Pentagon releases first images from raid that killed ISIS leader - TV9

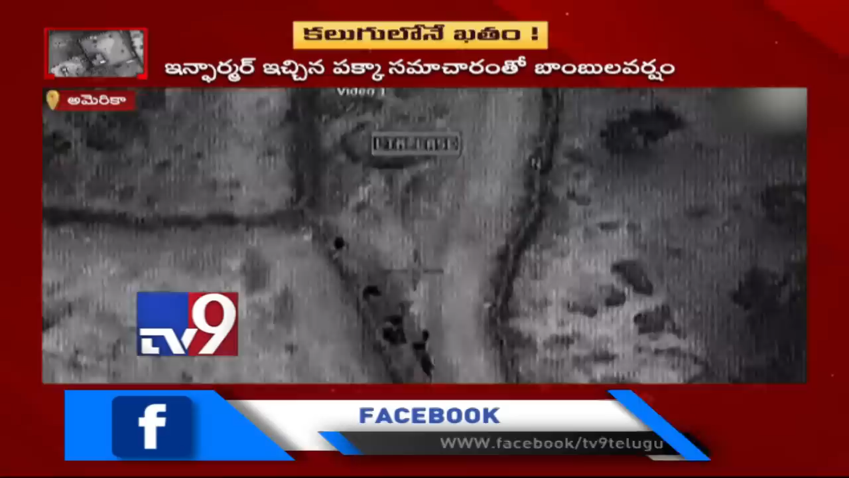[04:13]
ड्रोनलनोंची, आ मोत्तम परिनामालनू शूट्च्रेडम्, इंदुलो कनपीच्चुन्दे
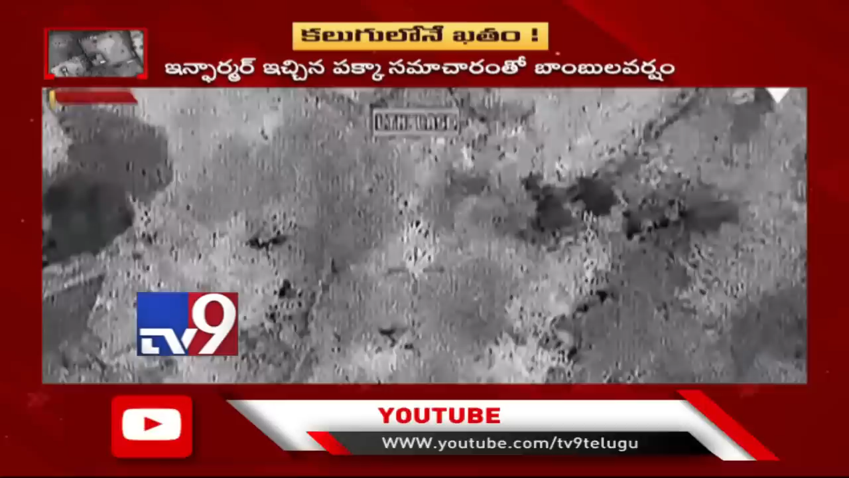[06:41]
उग्रमादी उण्टुन प्रांथालपै, बाम्पुल वर्षं कुरुपिन्चिलें तो, ओपरेशन, विजेवंतमैन अट्टू, अमेरिका प्रकटीन्चिन्दू, आइते, इरहस्य आपरेशनको, ओव्यक्ति कीलक समाचार मिच्चेलू, आंडर्वेर्थो पाट्टू, ब 22 मिलियन डॉल्लरल रिवोड्ड उन्दे,